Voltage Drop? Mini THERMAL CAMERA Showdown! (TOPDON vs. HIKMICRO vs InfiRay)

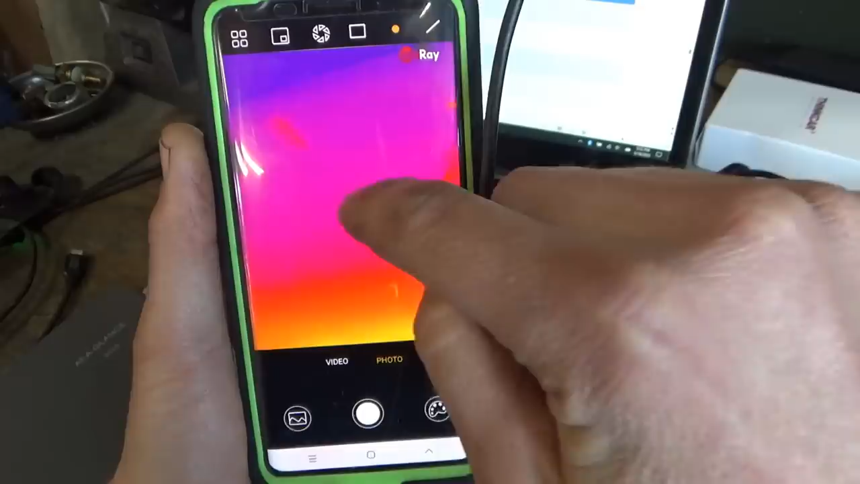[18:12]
there's no temperature scale the only thing you can do is kind of you put a point in the middle and it'll tell you the temperature of the point
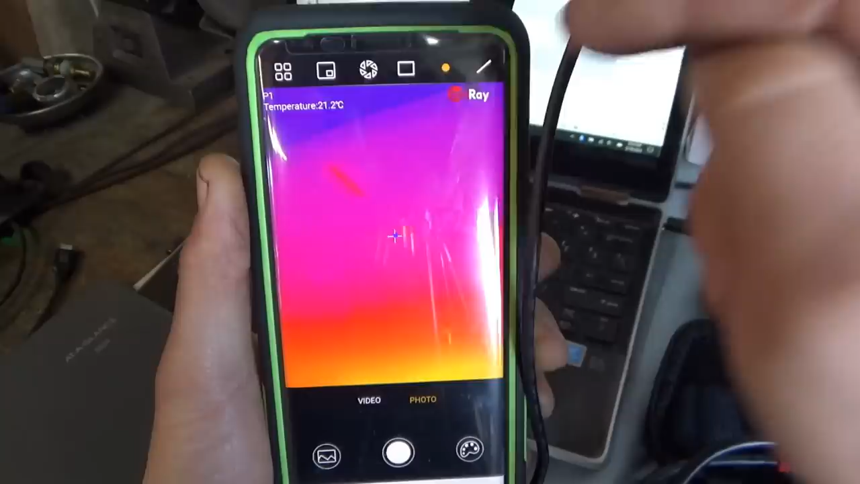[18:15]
On screen: spot 21.2°C
um so the app here is uh definitely takes
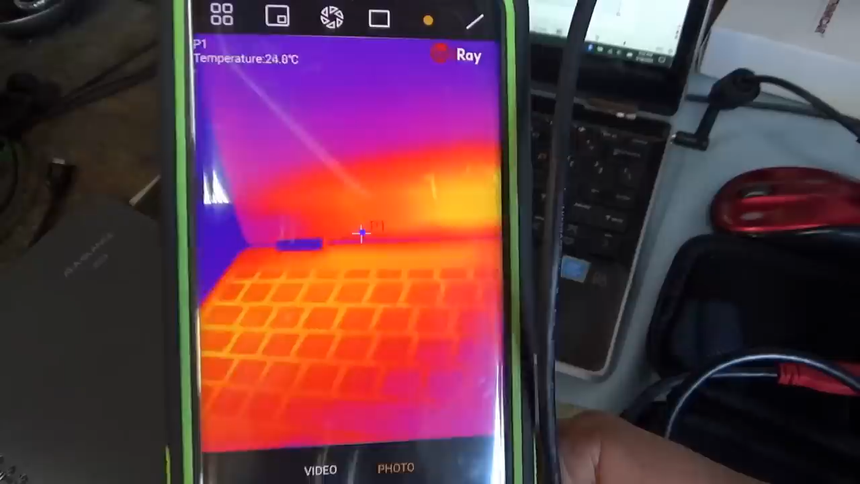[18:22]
takes a hit on just features however the image quality this is the only
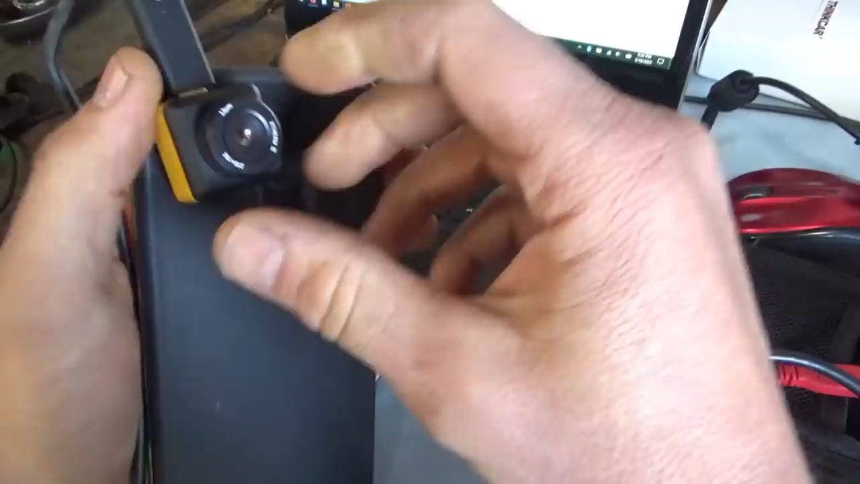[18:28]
camera that comes with a manual focus on the lens and you guys will be able to see how well
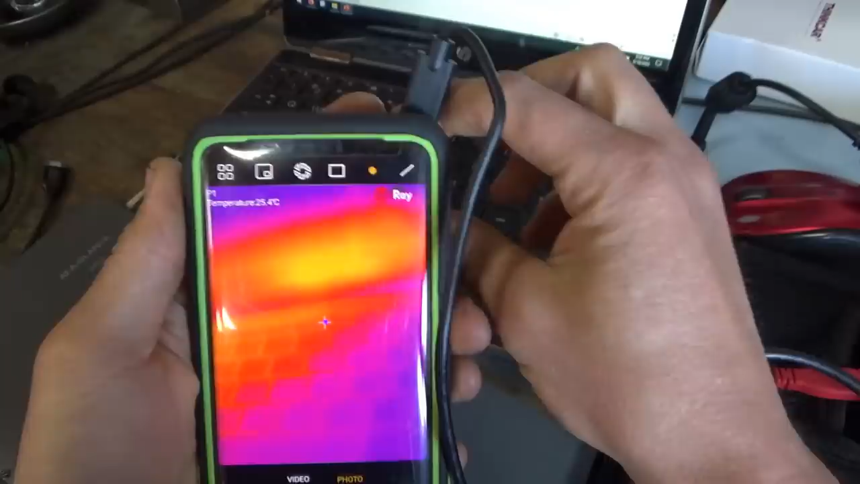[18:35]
that works so for focusing in on the keyboard there
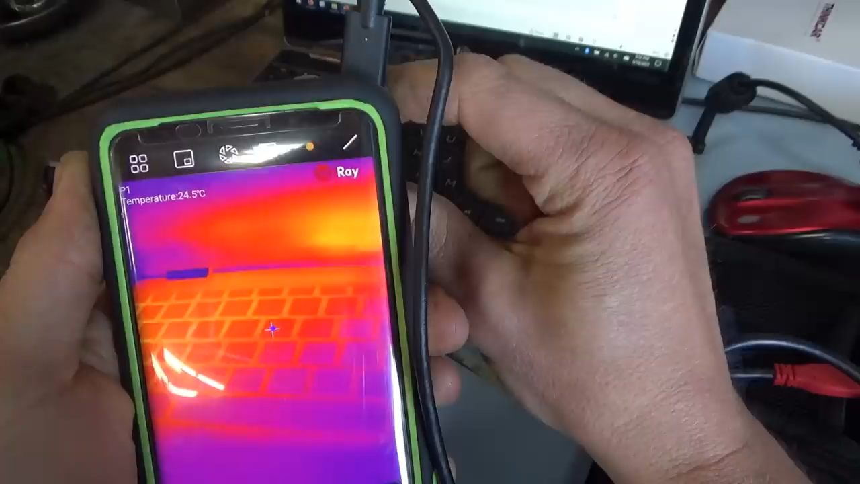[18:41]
On screen: spot 24.5°C
you can get it really crisp i mean this is really impressive look at that and if we look at our little binder
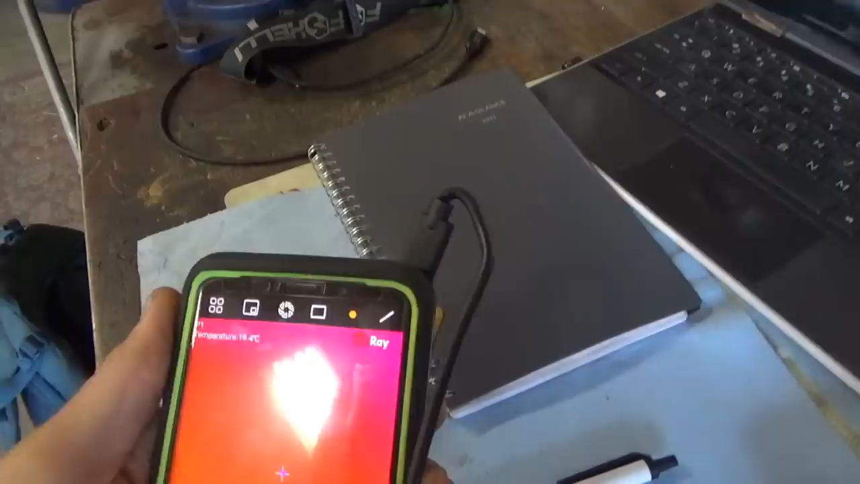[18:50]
rings look how well you can differentiate the uh
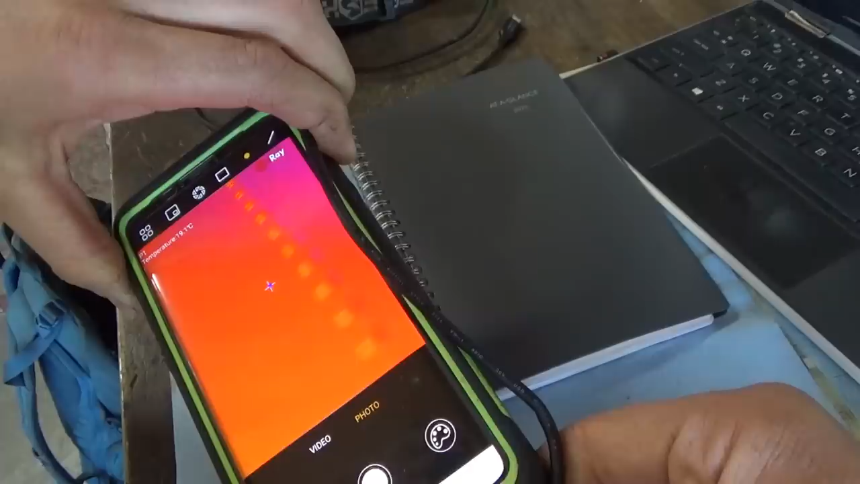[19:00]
uh the individual rings so i can adjust the focus here
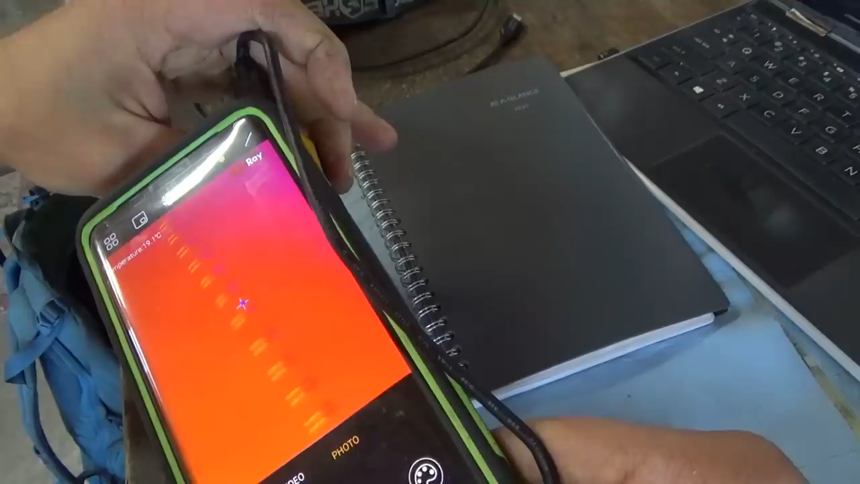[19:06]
man that is crisp that is some amazing image quality
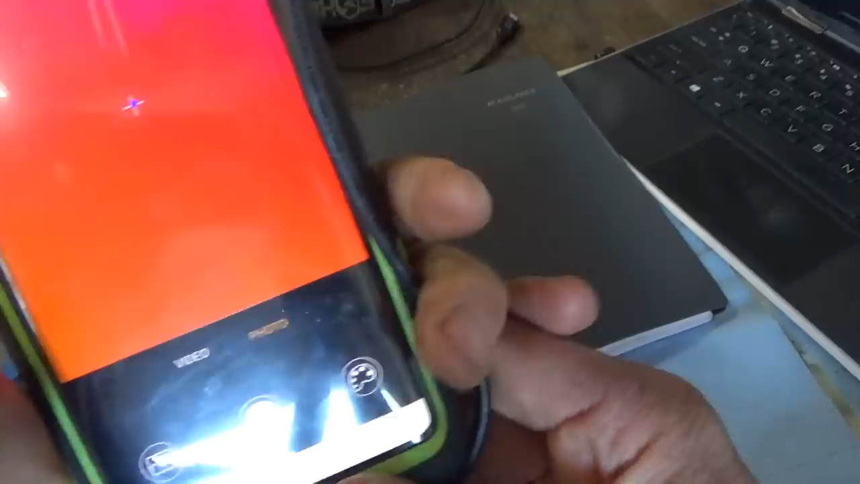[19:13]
if only the app was better nothing's perfect right so if we're doing a far image now
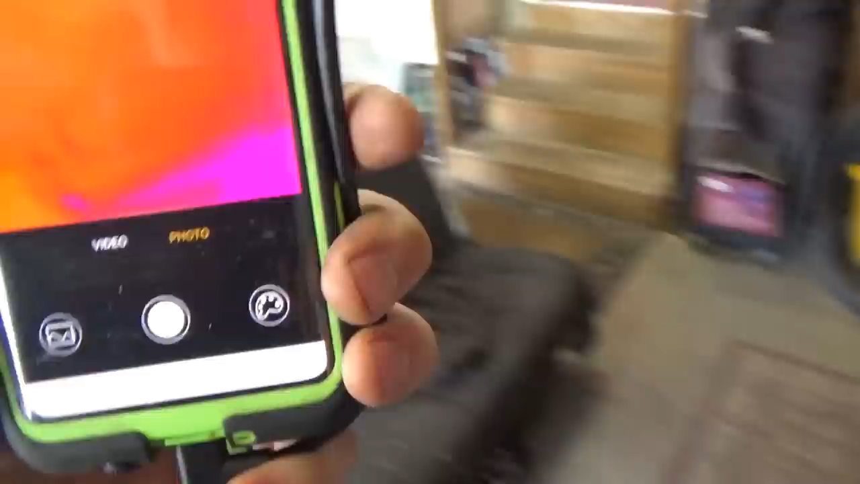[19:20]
you'll see the motorcycle is out of focus but if i adjust that
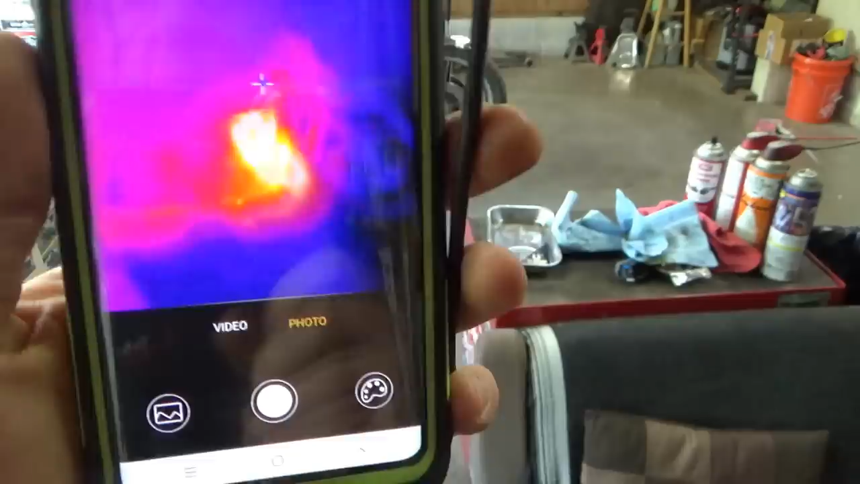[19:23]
it's kind of hard to do with one hand while holding the camera let's see here
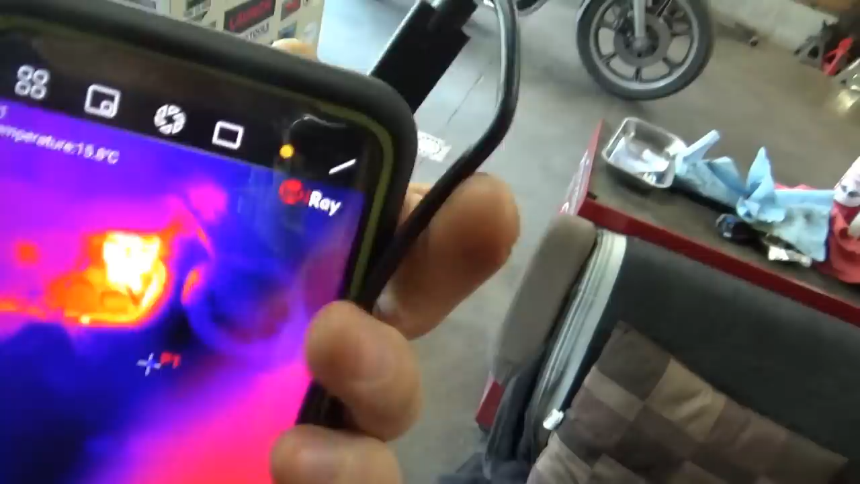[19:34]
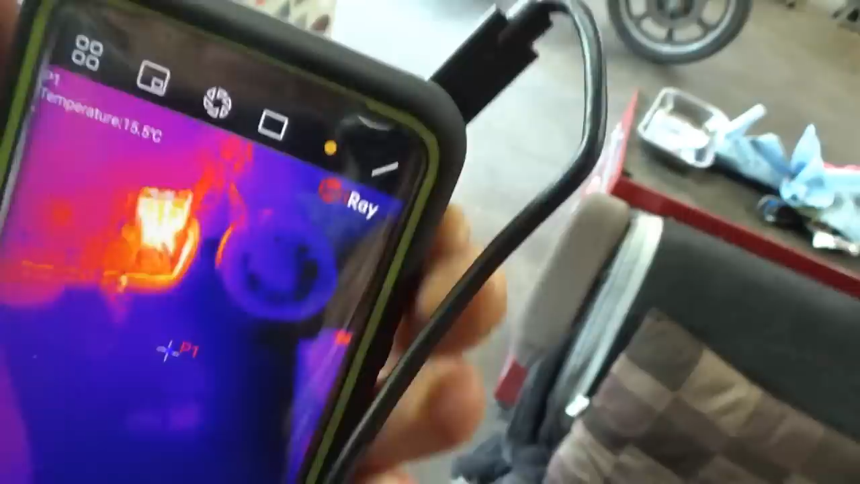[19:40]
so that far away image is actually very nice let's see if we can spot that wire